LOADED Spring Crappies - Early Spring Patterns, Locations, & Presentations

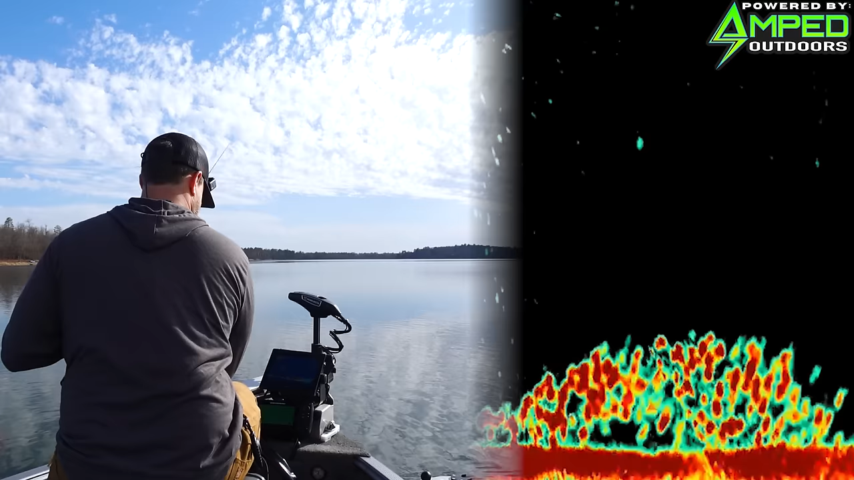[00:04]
this is gonna line up nice get it right on top of them oh you can see them all chasing up yep and there we go oh you bet well welcome back i am going to be able to detail
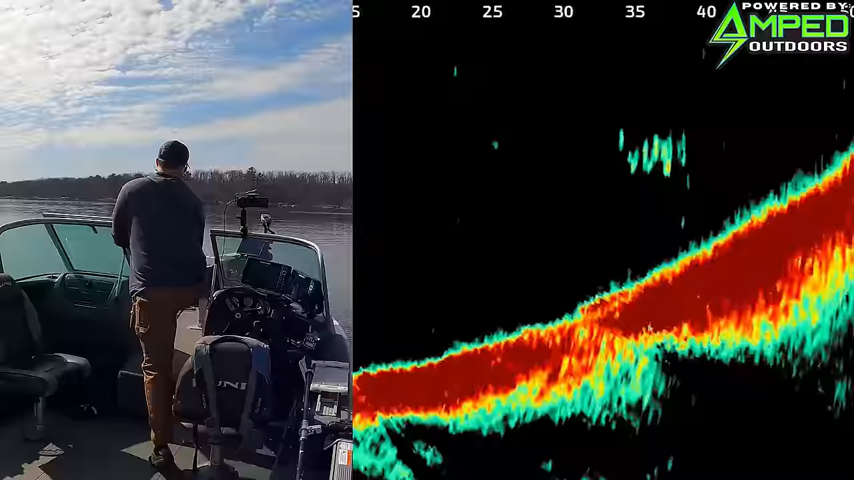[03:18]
kind of break down the area that we're fishing how we're going to go about catching these fish there looks like some looks like a school of mountain front about 40 feet these ones are off a little bit more that is the group we're looking for oh yep you can see that guy coming up already yep there he is geez took a little bit to find him these guys are off the edge a little bit more seems like a decent fish he is dogging me pretty darn
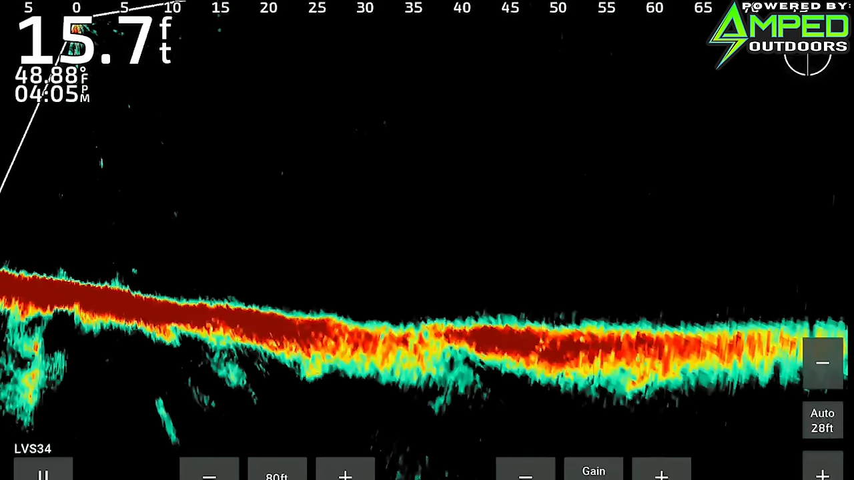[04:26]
On screen: depth 15.7 ft, water 48.88°F
actually as i was kind of moving around the outside kind of the point of this point i scanned around with the live scope and sure enough there's a big group off in like 17 feet of water and so they might move up a little shallower towards the evening it might just be a little early
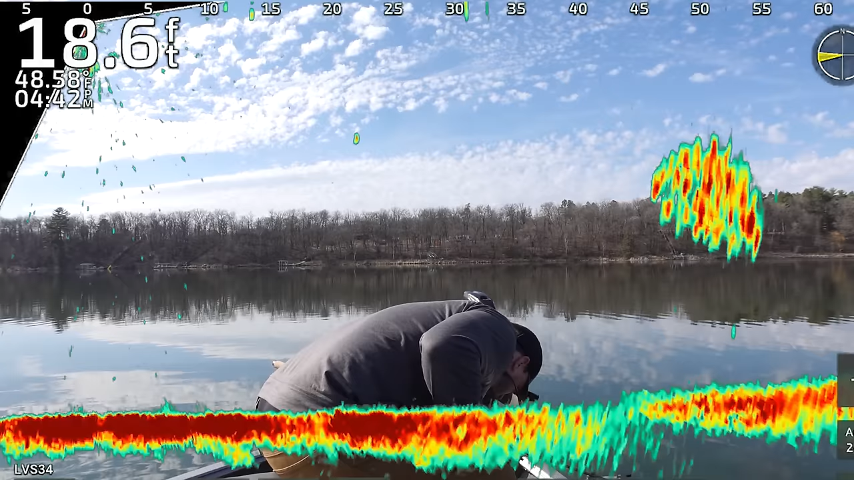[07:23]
On screen: depth 18.6 ft
pressed record about 45 feet in front so i'll talk quick um what i'm using right now is to start
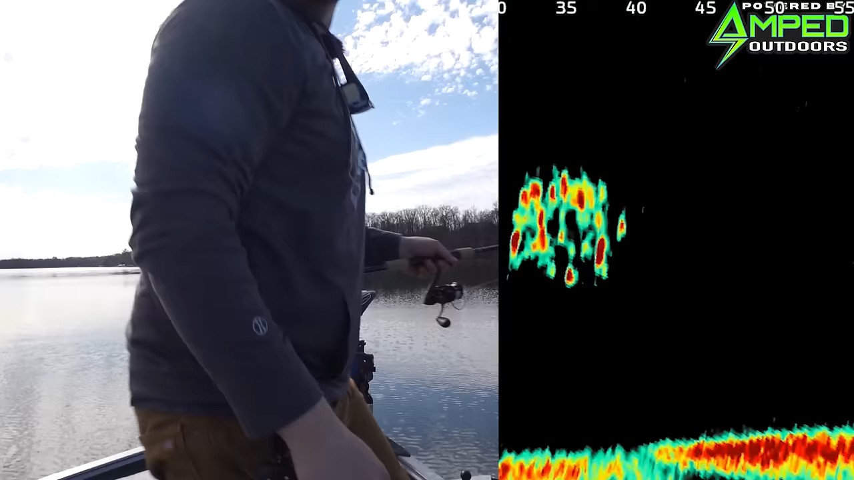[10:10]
all right so next one we have is um this is the crappy king jig this is the light bite bobber i do a lot of times like the weighted one down about probably 10 feet or so you can see there anywhere from 6 to 12. i could probably go even shallow if i really wanted let's see see if we can plop it right on top of them there you can see it dropping down right over top of them wind's picking up a
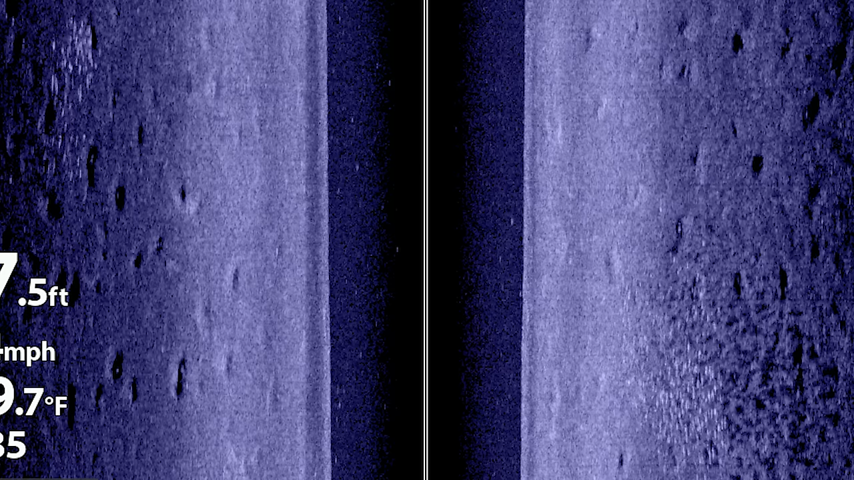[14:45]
you can actually see a group on each side there's group up a little shallower you can see that hard white return and then you can see the shadows behind and then on the left side you
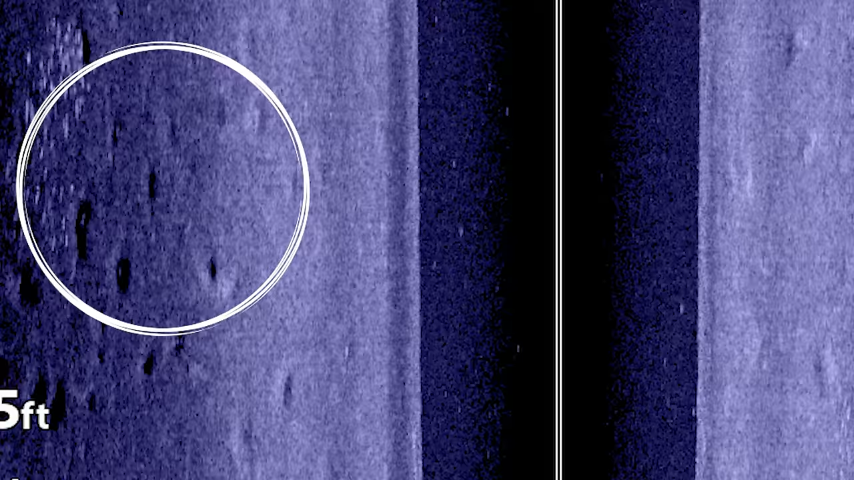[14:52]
can also see that hard white return of those crappies so i showed a lot of live scope footage today but i hadn't shown a lot of the side imaging so i want to give you a quick look if you're not